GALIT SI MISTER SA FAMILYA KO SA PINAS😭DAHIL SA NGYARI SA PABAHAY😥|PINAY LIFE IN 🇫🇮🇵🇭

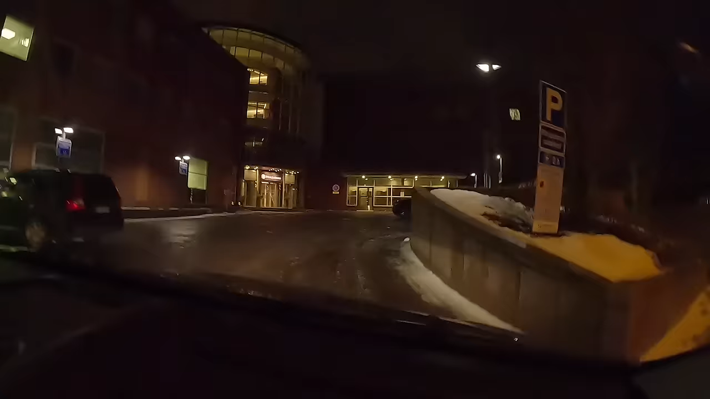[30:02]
Dito tayo magpa-park mga maninay. Nakahanap kami ng parking zone kami.